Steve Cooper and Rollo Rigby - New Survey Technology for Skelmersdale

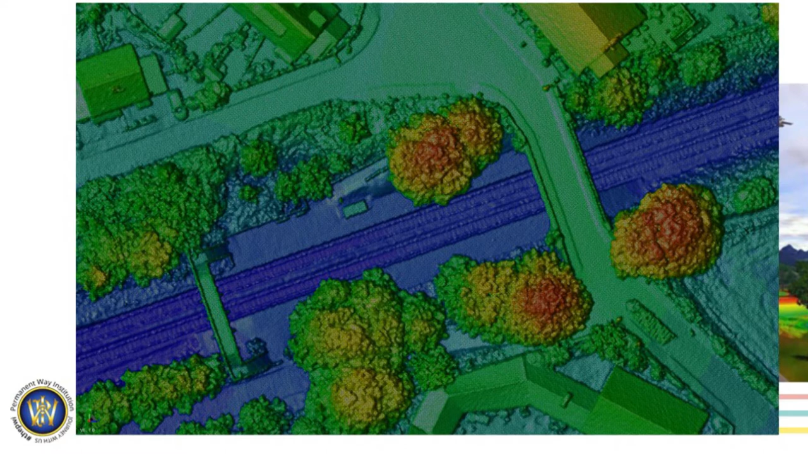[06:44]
Using these kinds of technologies, this is one of the ways that we can do it. So, here's just a screenshot of what it looks like. For the non-geeky or for the geeky survey people in the room, the fact in LIDAR we can pick out a kerb line on the overbridge. This is just near Rainford Station. It's pretty amazing.
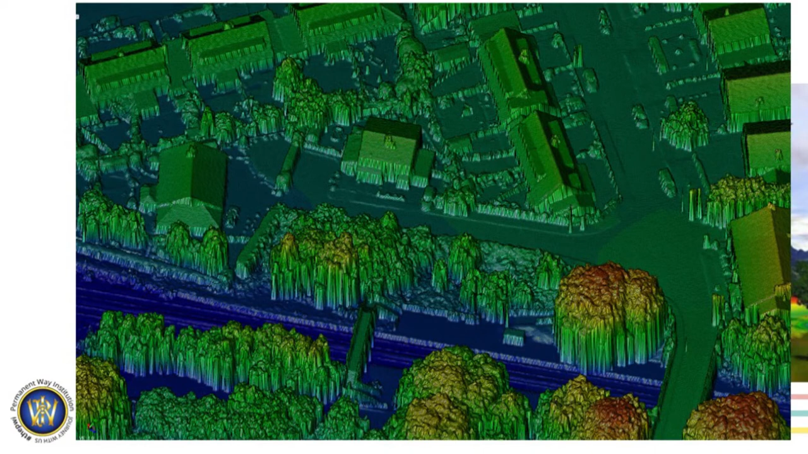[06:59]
And then this is just the view in 3D and then the high quality orthophotos that we get on the top.